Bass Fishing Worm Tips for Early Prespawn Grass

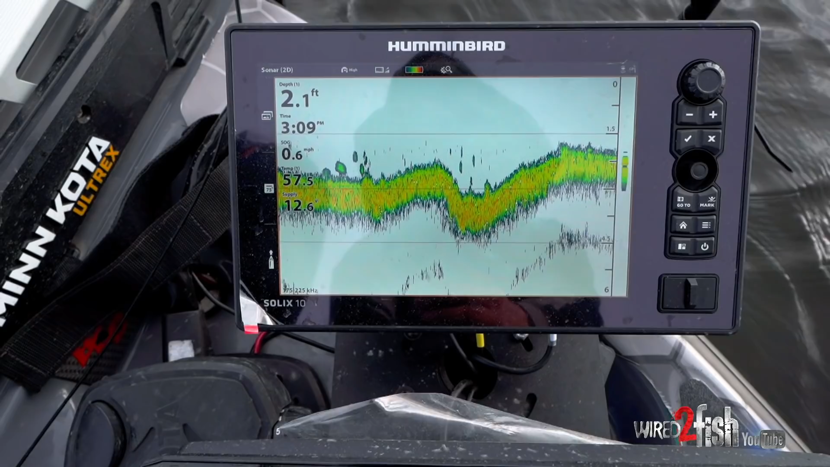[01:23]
On screen: depth 2.1 ft, speed 0.6 mph
So I'm looking down at my hummingbirds and I'm seeing some isolated grass and there's a few fish off to the side of it. What could be happening is they pull up, feed, drop back down off the ledge.